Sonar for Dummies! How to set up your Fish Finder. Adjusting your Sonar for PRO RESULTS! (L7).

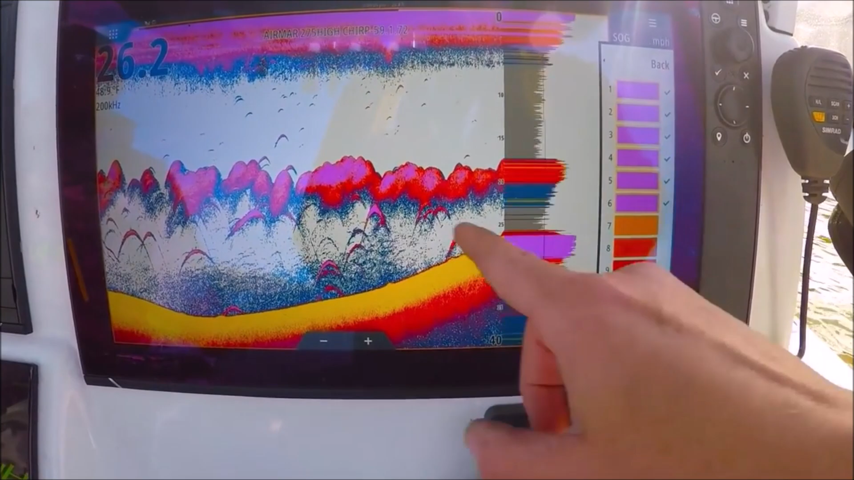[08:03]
there they are they're all purple here's a selection of your colors here red all my strong returns look red blue
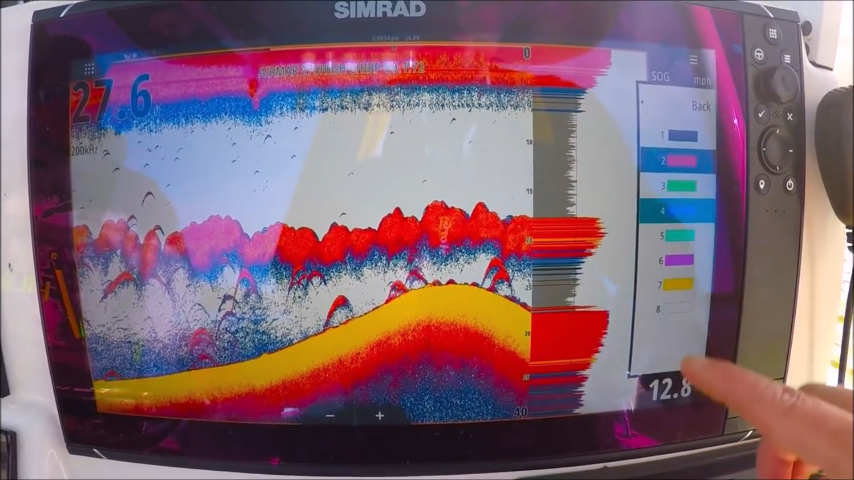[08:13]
you can customize your palette further with this feature you go ahead and put those back
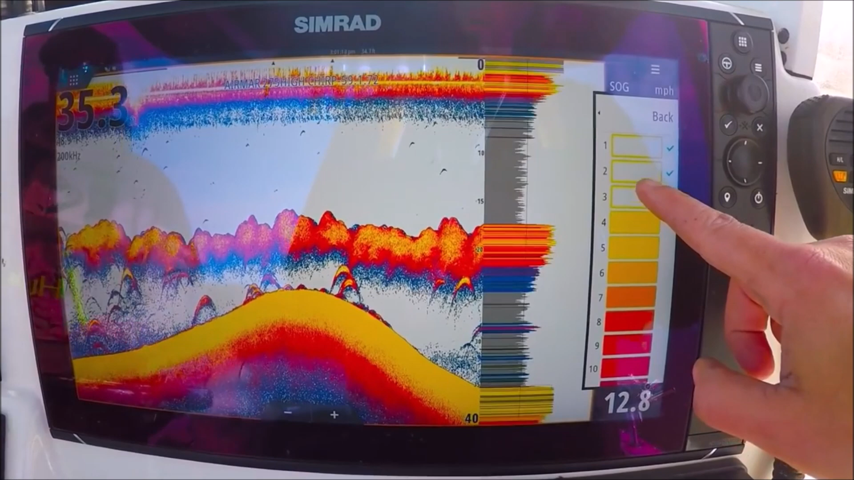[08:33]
actually in this situation you can see the heavier water in blue down here
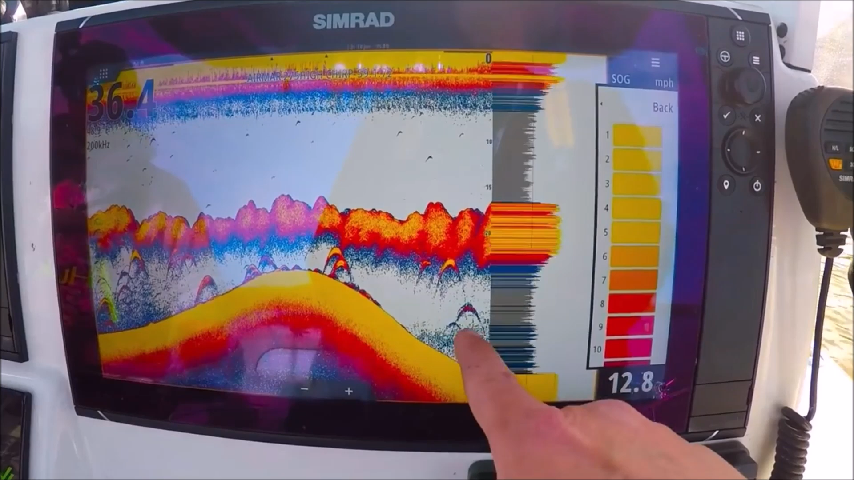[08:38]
we can remove that if we want it to come down here and find our blues let's remove it out of there you see it going away
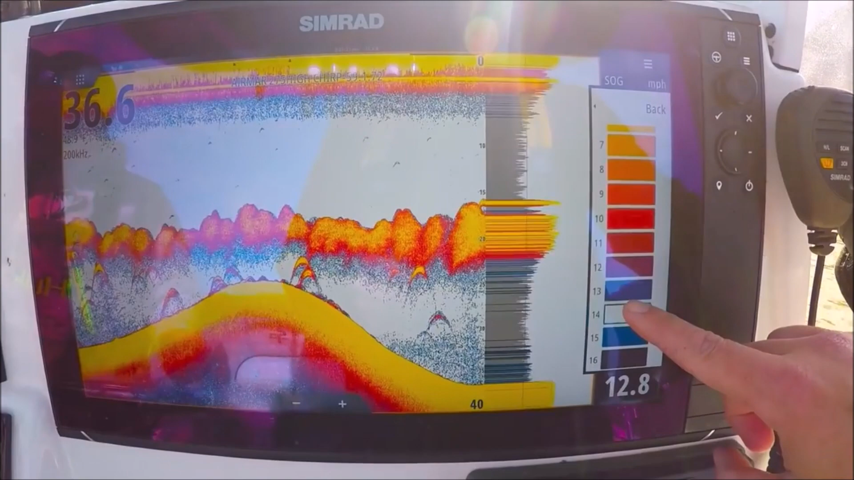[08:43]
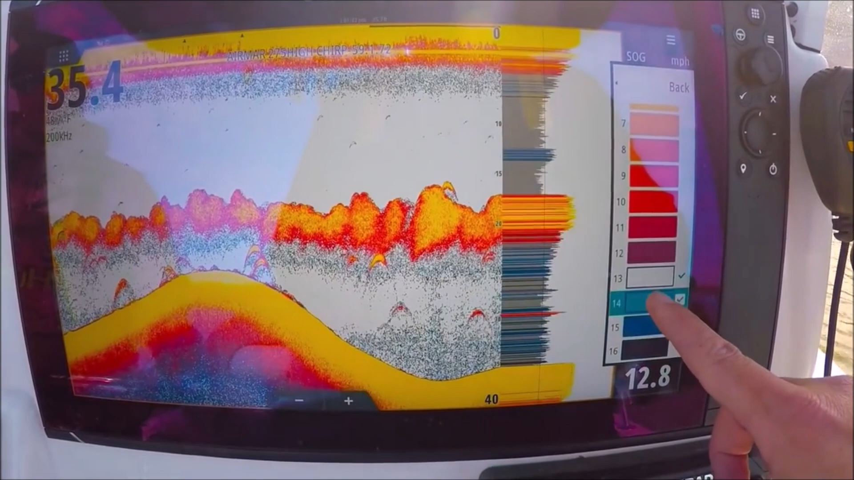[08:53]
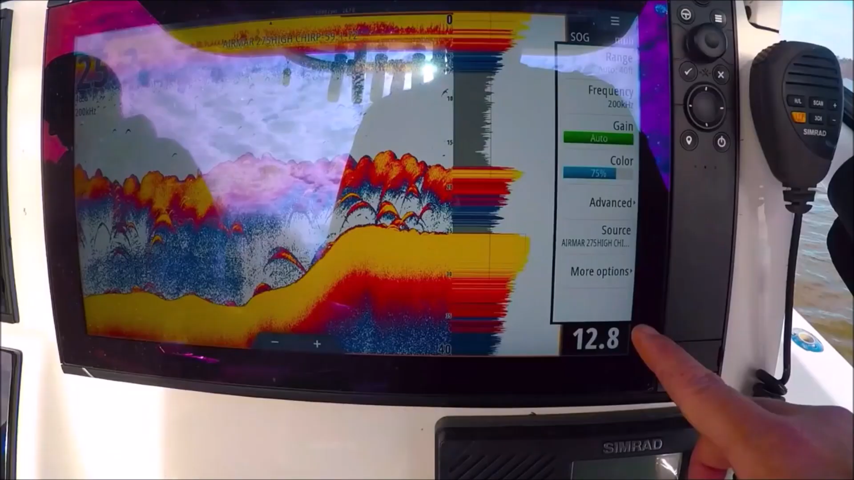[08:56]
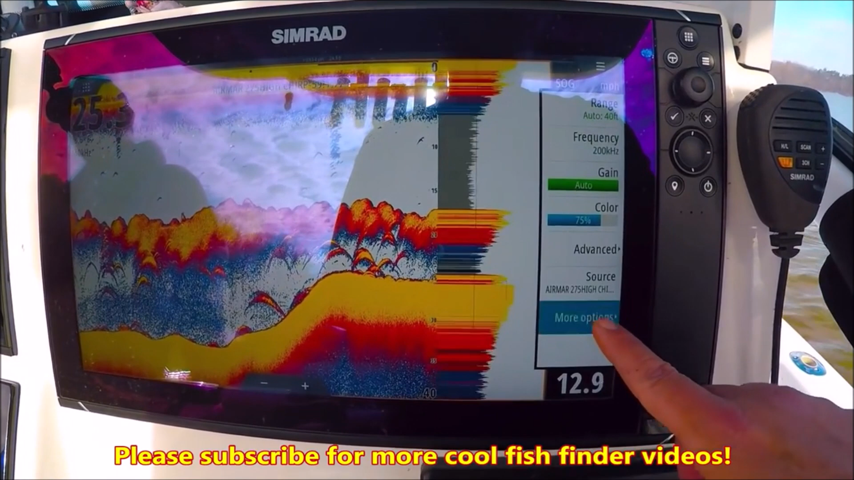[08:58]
all right here on our more options here's our palette this is a palette i like one it's a great palette six is also another favorite of mine
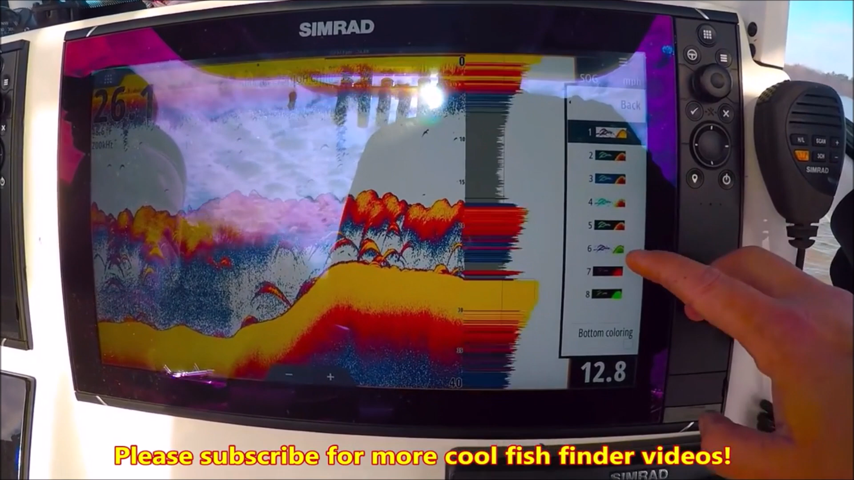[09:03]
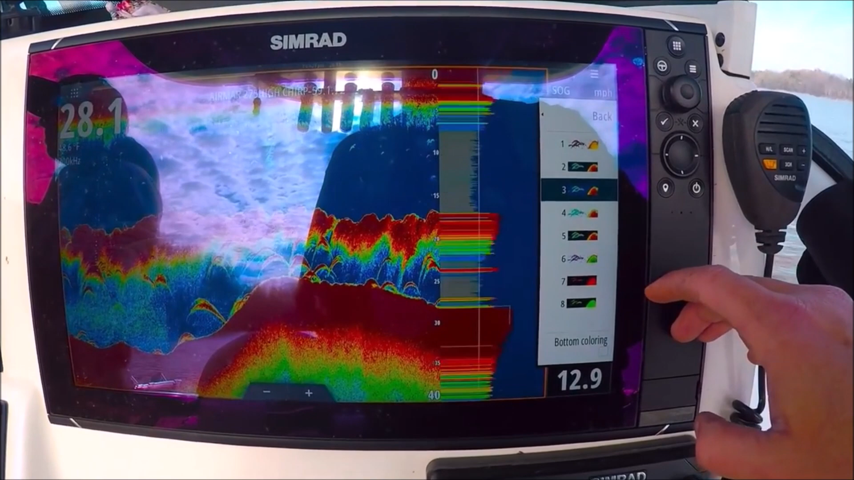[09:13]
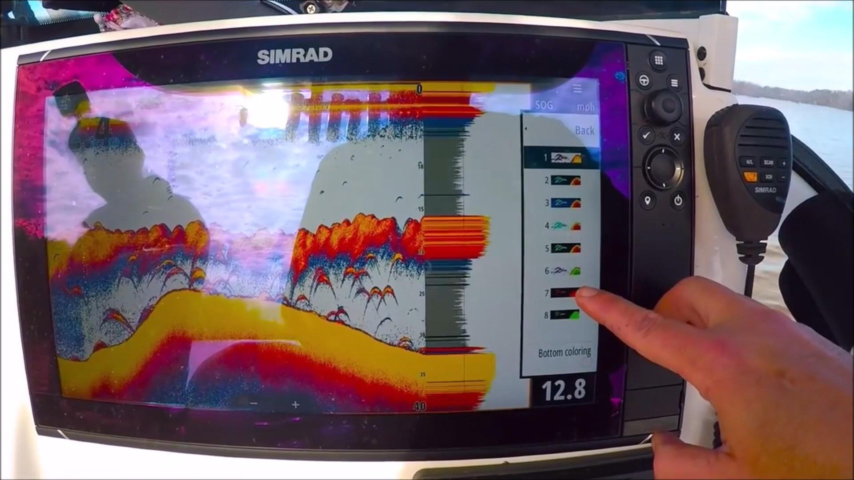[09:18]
red all kinds of choices here bottom coloring
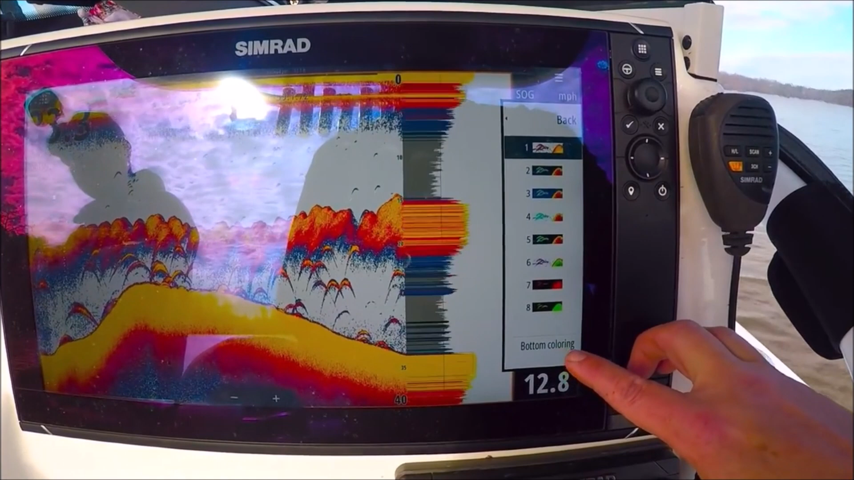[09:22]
bottom coloring colors the entire bottom here brown this is a
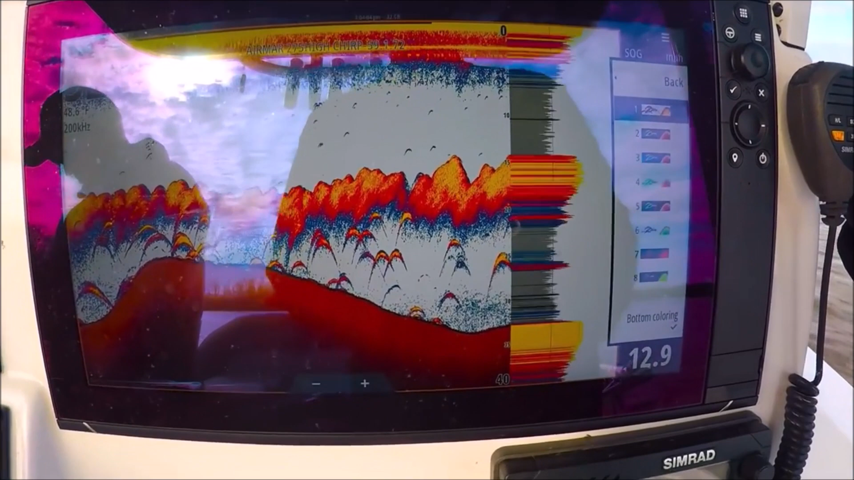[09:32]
good feature for fish that hold tight to the bottom like you're seeing here it really makes them stick out because it only covers the bottom flounder fishermen fish laying on the bottom they look a lot like that so this is a good feature for that
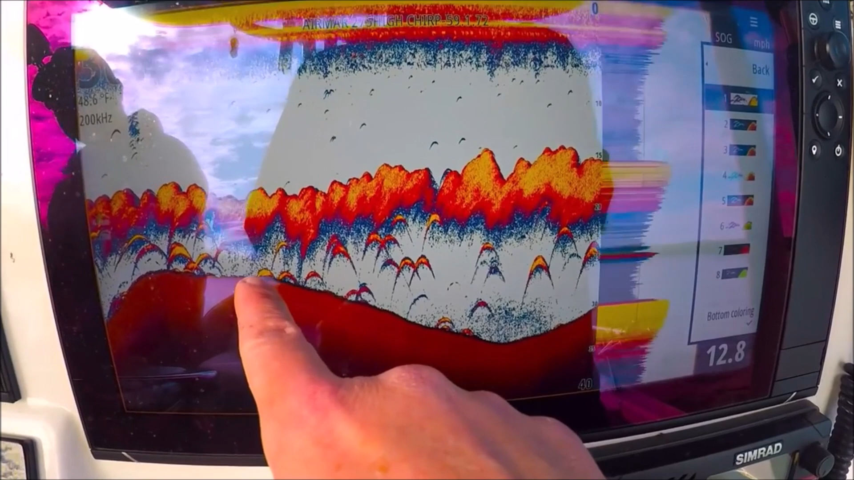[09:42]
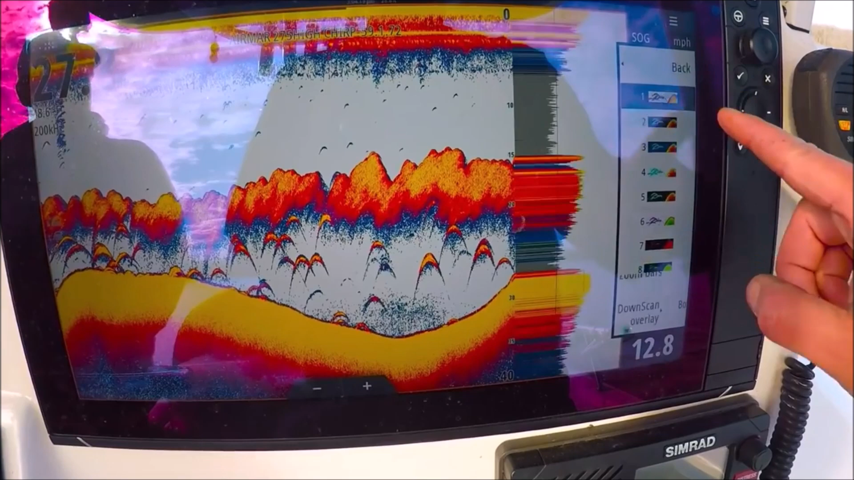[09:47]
back back back source we
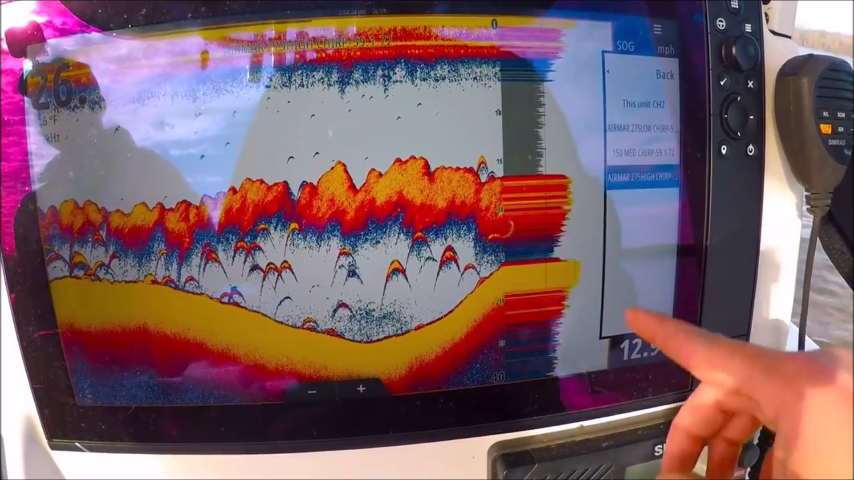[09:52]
can pick the transducer we're using i have several on this system i have my high chirp transducer selected now now i can go into frequencies
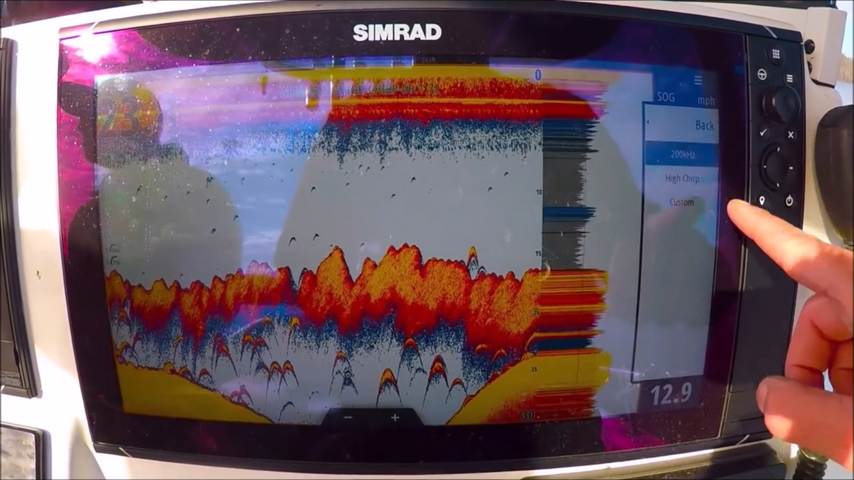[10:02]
this particular transducer is 200 kilohertz high chirp on
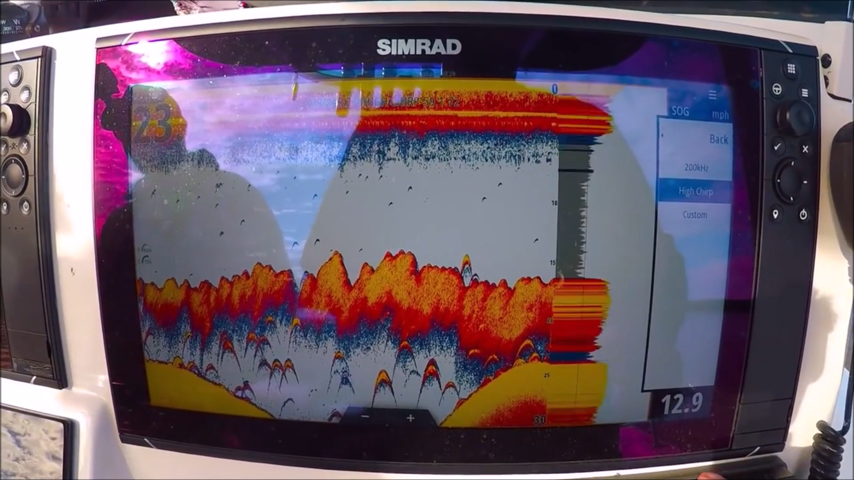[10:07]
On screen: speed 12.9 mph
this channel or custom custom we can pick the frequency
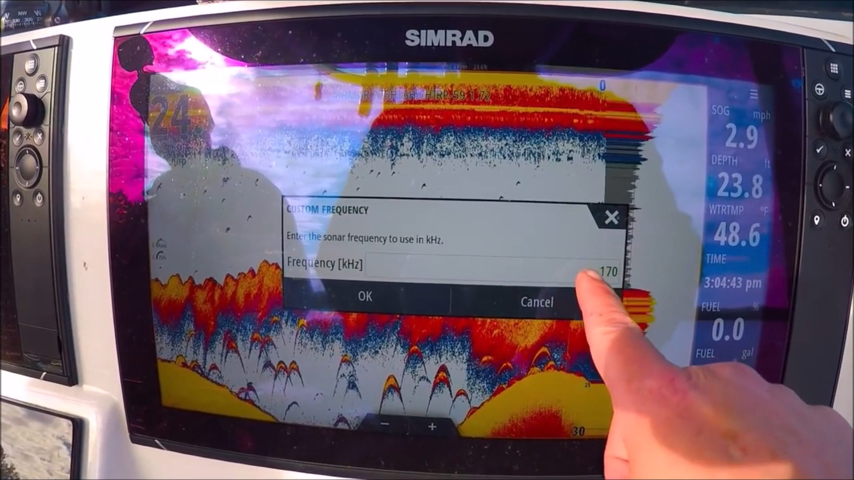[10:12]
On screen: depth 23.8 ft
we like 170 is one i like you can see what that looks like that feature is only available with certain chirp transducers